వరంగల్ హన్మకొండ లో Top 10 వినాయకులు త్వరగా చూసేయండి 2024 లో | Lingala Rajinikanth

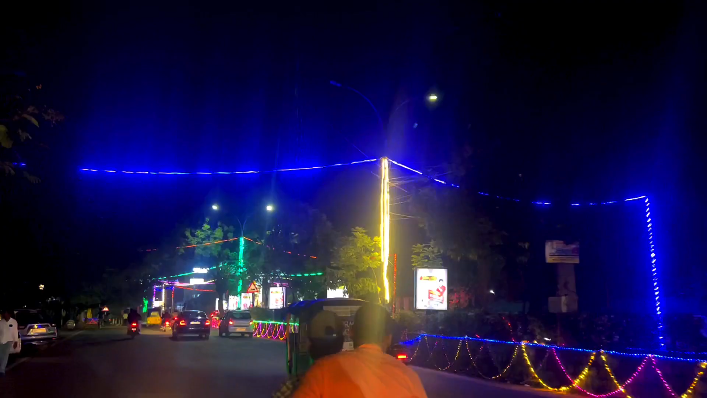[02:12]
అలా నయీంనగర్లో ఉన్నటువంటి విగ్రహాన్ని దర్శించుకొని పబ్లిక్ గార్డెన్ తర్వాత నెక్స్ట్ అంబేద్కర్ స్టాచ్యూ దగ్గర ఉన్నటువంటి విగ్రహాన్ని అయితే చూడడానికి అయితే బయలుదేరాం.
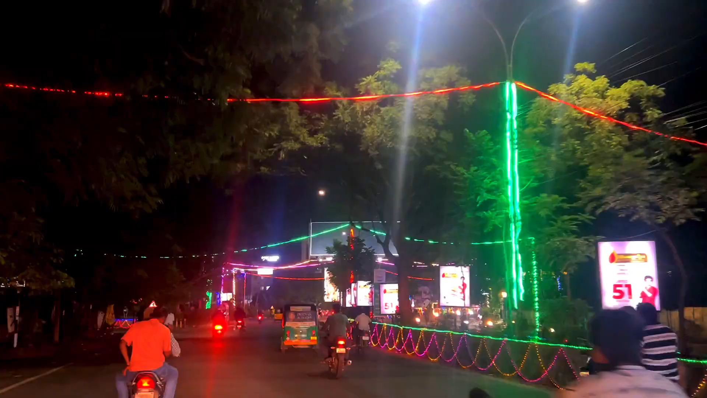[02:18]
సో మార్గం మొత్తం కూడా విద్యుత్ దీపాలతో అలంకరించిల్లు. సో మొత్తం లైటింగ్ డెకరేషన్ ఏదైతే ఉన్నదో చాలా అద్భుతంగా అయితే ఉన్నది.